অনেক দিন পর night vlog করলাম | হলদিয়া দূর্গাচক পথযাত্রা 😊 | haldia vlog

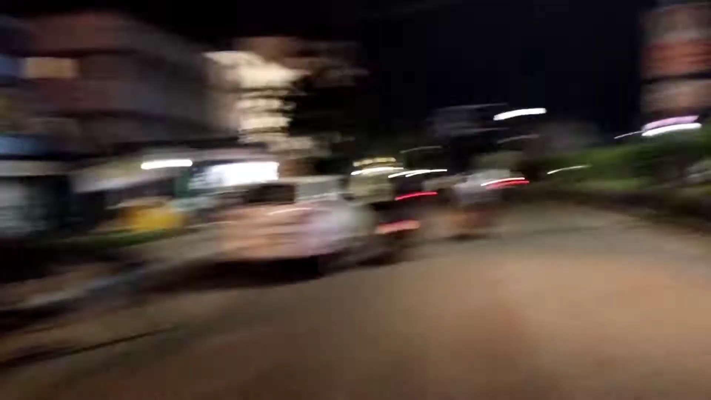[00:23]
তো ফ্রেন্ডস দেখুন, এটি হচ্ছে আমরা এখন যাচ্ছি দুর্গাচক নিউ কলোনি থেকে বাড়ি যাচ্ছি এখন ওদিকে।
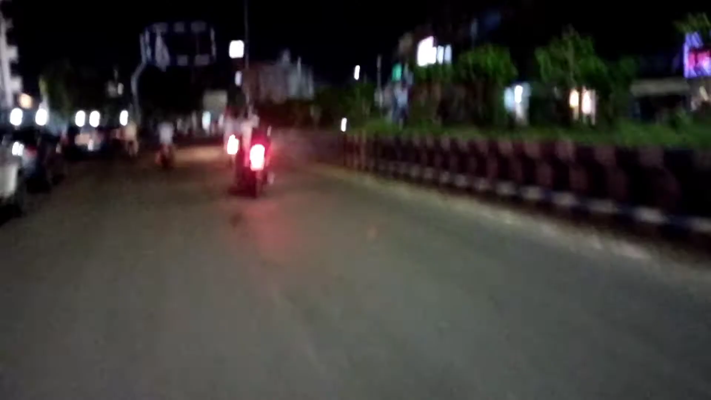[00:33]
তো পরিবেশ বা মানে সিটিটা দেখুন, এত সুন্দর লাগছে রাত্রেবেলা, এবং আমার তো খুবই সুন্দর লাগে, বাট বিউটিফুল।
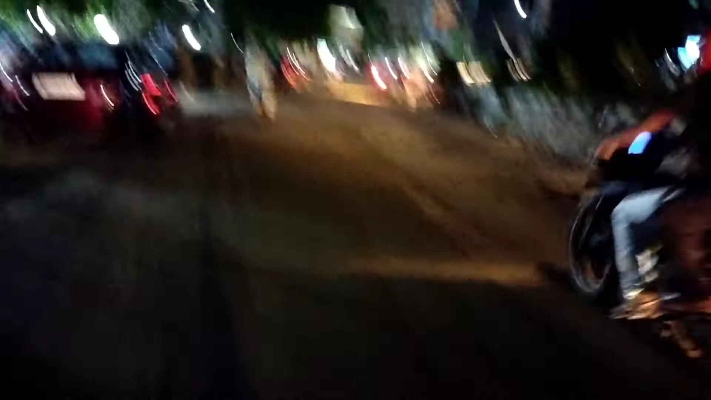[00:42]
আপনারা যদি কেউ পারেন, যদি কেউ নিউ হয়ে দেখতে থাকেন, তো হলদিয়াতে এসে একদিন ঘুরে যান, খুবই মজা পাবেন।